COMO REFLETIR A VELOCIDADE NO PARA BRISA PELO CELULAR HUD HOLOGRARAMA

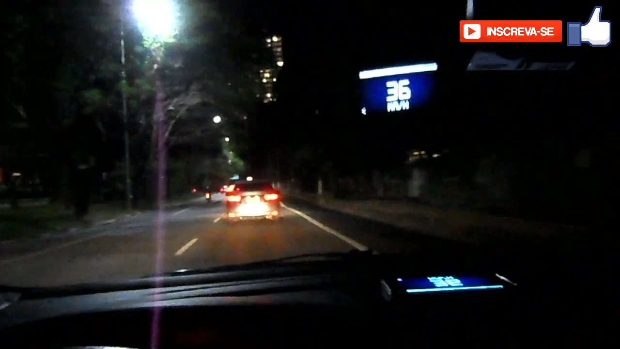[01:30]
Funcionando. Dá para ver nitidamente a velocidade. Ele tem uma tarja de propaganda. Mas funciona perfeitamente.
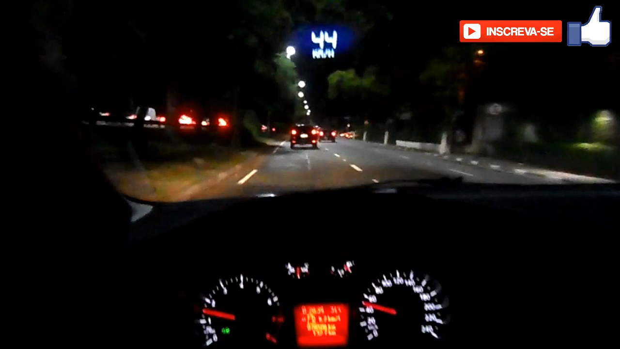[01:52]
Uma dica que eu dou para vocês é aquela propaganda chata que ficava na parte superior do aplicativo. Eu desliguei a conexão de dados e ele sumiu. Então ele fica muito mais limpo, não incomoda mais. Esse aplicativo é interessante para viagens, pois eu não preciso ficar olhando para baixo toda hora,
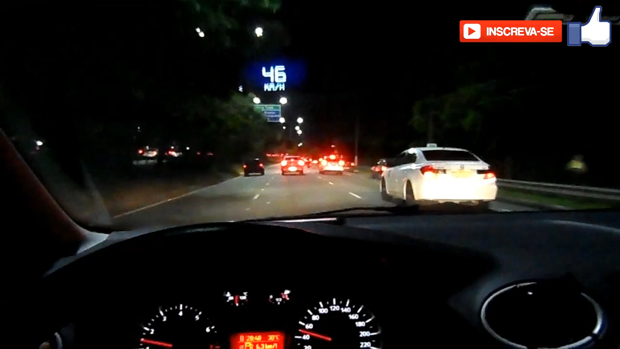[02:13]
todo instante, para ver que velocidade que eu estou. Então eu fico muito mais confortável. A condução do veículo fica muito mais confortável do que se eu tivesse preocupado olhando para baixo no velocímetro. Olha para você ver, ó, para baixo, para-brisa, para baixo, para-brisa. Então, isso gera mais conforto, você fica menos tenso ao dirigir. Lembrando que ele tem um delay de aproximadamente 2 km/h, mas à noite,